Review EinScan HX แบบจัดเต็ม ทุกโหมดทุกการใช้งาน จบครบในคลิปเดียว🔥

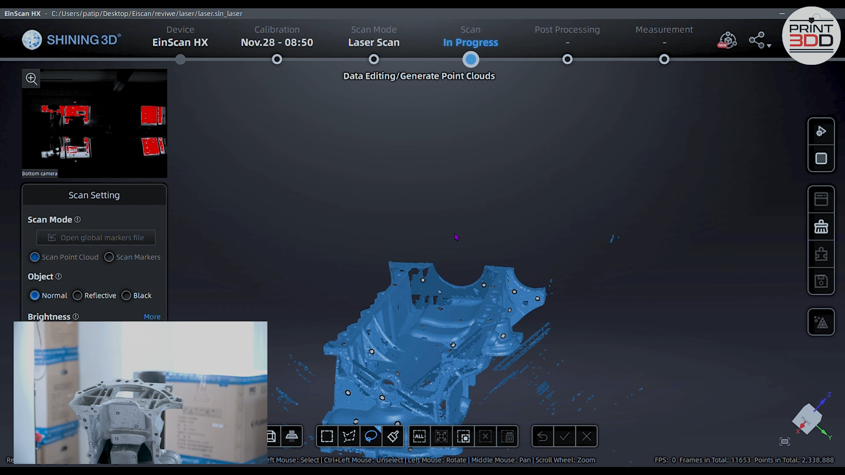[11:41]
โอเคครับ ต่อไปขั้นตอนนี้ก็จะเป็นการทำการลบพวกจุดลบกวลต่างๆแล้วก็เป็นการซ่อมตัวผิวของชิ้นงาน คือโปรแกรมส
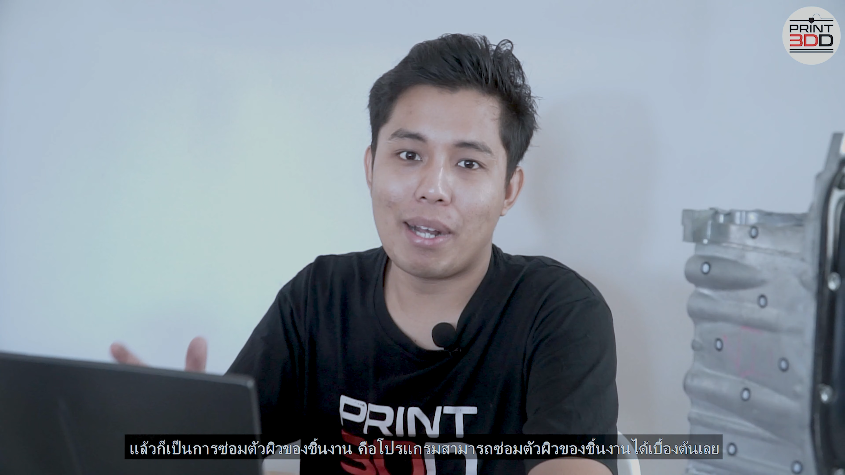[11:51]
ามารถซ่อมผิวชิ้นงานด้วยเบื้องต้นเลยโอเคครับ ก็จะทำกันเลยนะครับเพราะว่าตัวงานเนี่ย
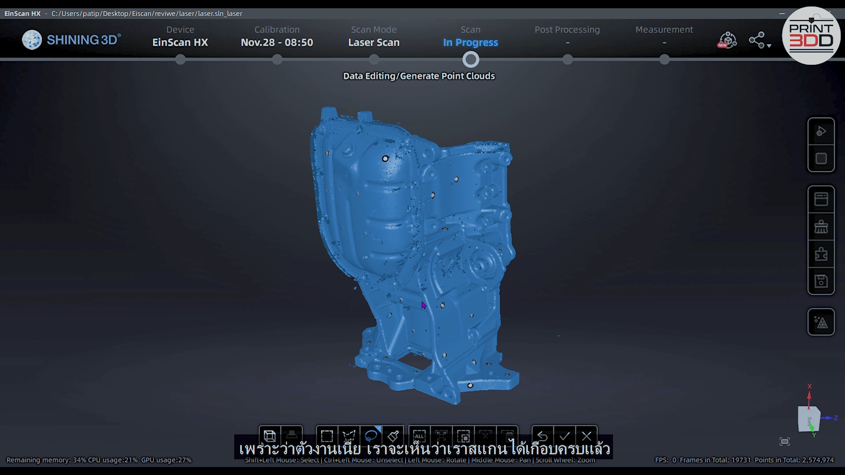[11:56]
เราจะเห็นว่ามันสแกนได้เกือบครบแล้วโอเค เขานี้ก็ดูว่ามีอะไรลบกวลไม้ เราก็ตัดออก
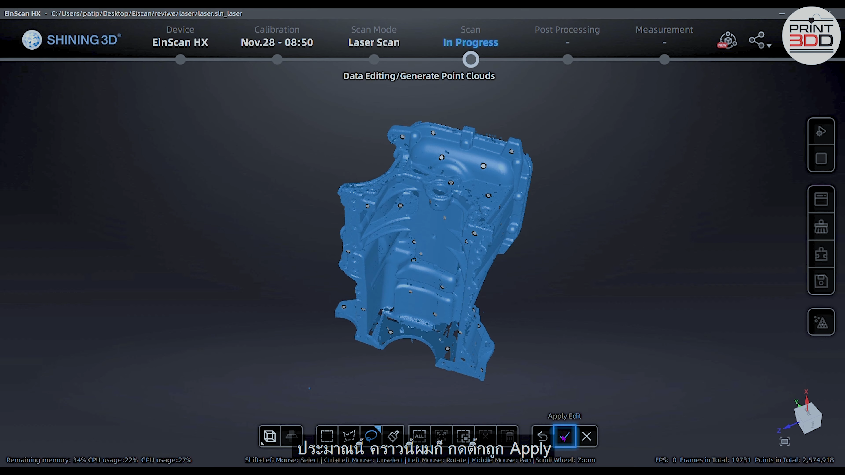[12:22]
หลังจากที่เราทำการแต่งอะไรเรียบร้อยเสร็จปุ๊บ แล้วก็ทำการ Generate Point Cloudก็คือการเป็นการเชื่อมจุด Point Cloud ที่เราสแกนมาเมื่อกี้นี้
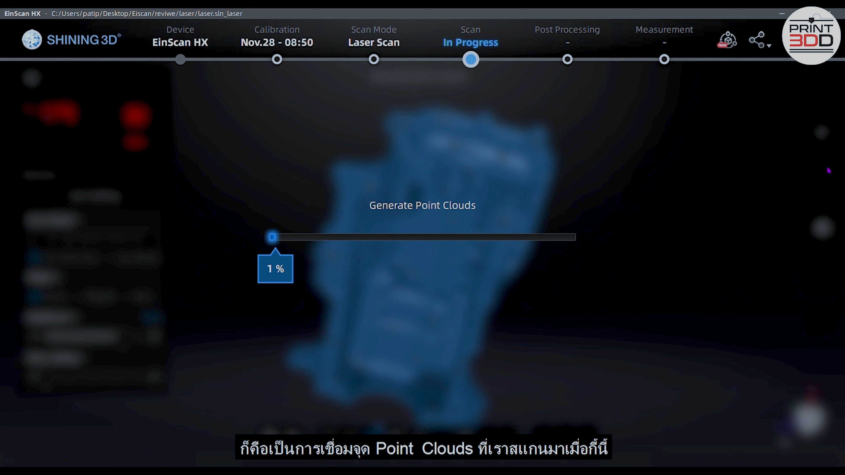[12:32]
จะนานหรือไม่นาน จะขึ้นอยู่กับคอม แล้วก็ตัวไฟล์ด้วยว่าใหญ่แค่ไหนหรือถ้าไฟล์งานยิ่งละเอียด Point Cloud ก็ได้ยิ่งมาก ก็ใช้เวลานานอยู่นะครับโอ
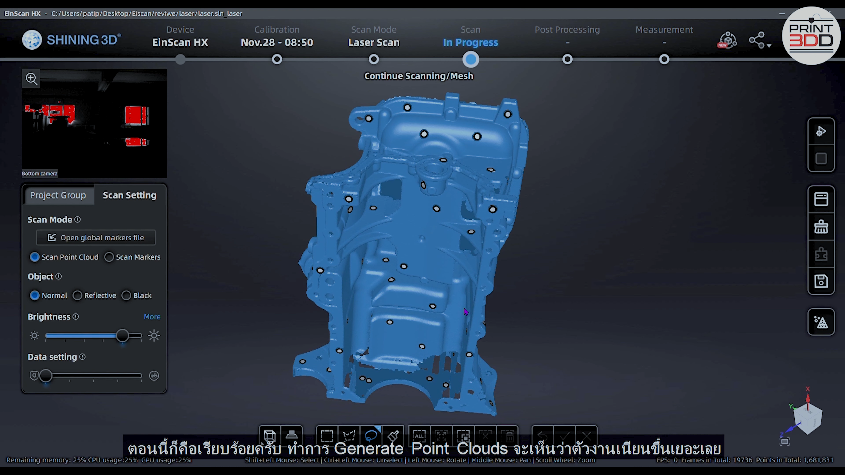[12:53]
เค ตอนนี้ก็คือเรียบร้อยครับ เราทำการเชลด Point Cloud จะเห็นว่าตัวงานเนี่ยขึ้นเยอะเลยคราวนี้เราซ่อมผิวทำง่าย ก็คือมาที่นี่ครับ Main Modelเราก็เลือกได้เลยว่าจะเป็น Unwatertight หรือ WatertightUnwatertight เราจะป
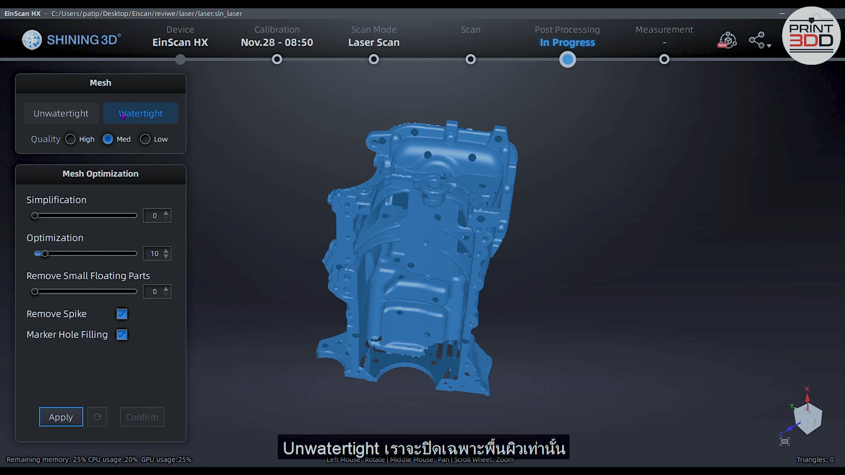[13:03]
ิดเฉพาะพื้นผิวเท่านั้นส่วน Watertight ก็คือเราจะปิดเป็นก้อนตัน งานนี้เราใช้พื้นผิวเราจะใช้เป็น Unwatertight
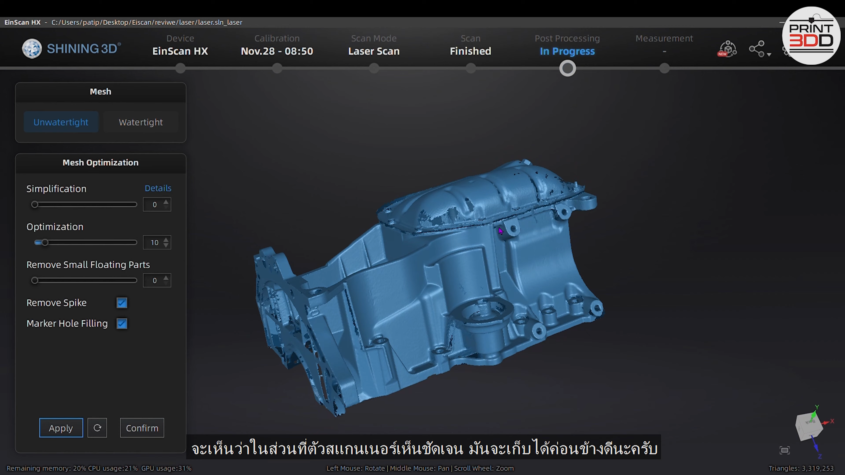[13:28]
่าในส่วนที่สแกนเนอร์เห็นชัดเจน มันจะเก็บได้ค่อนข้างดีนะครับเมื่อเมื่อเมื่อเมื่อ